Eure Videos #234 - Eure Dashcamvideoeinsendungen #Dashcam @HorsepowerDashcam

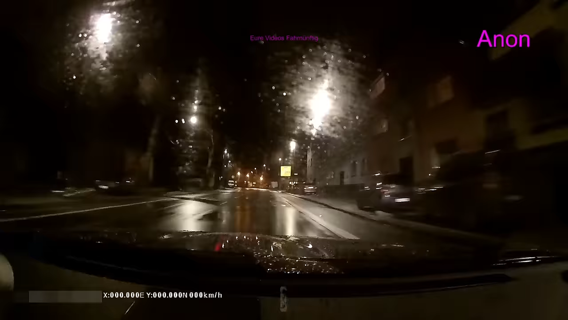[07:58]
denkt sich hier ach geil feuchtes wetter da kannst du viel besser driften als auf trockenen sind die reifen auch nicht gleich blank so also war ruhig ausprobieren eine blöde idee oder naja er steigt aus guckt sich den ganzen krempel da an und nix passiert schwein gehabt nochmal war driften immer woanders da wo niemand ist oder so keine laternen im